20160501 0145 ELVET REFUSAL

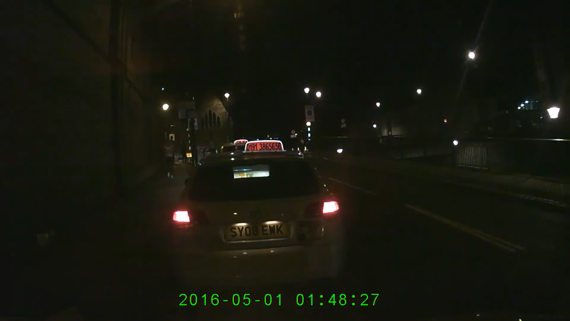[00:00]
Alright, you'll see the young lady in the white top court, the first car, gets refused, unfortunately I didn't catch that number, she goes to the second car, number 233, I said to go to Elbert, and she gets refused, as the driver doesn't know where it's at,